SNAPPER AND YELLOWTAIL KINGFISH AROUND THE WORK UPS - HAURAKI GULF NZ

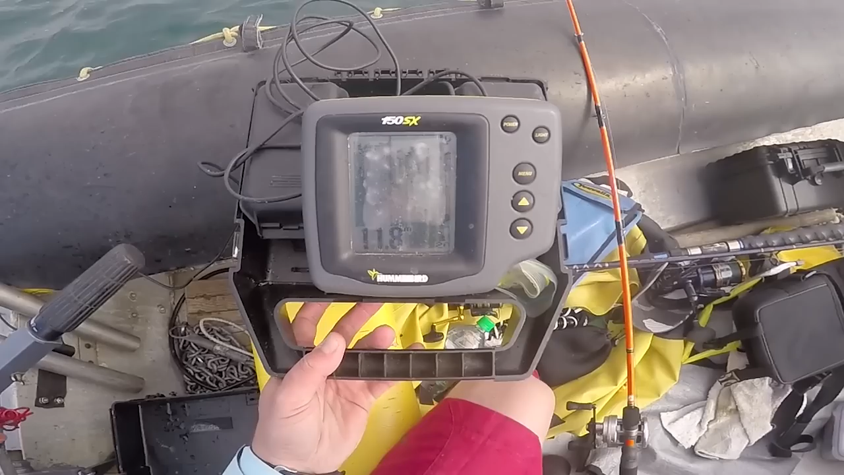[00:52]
20 meters high in the water column in some places and there were schools every 50 meters or so. Drifting with jigs I quickly hooked a marauding kawai, a good sign of what was happening underneath.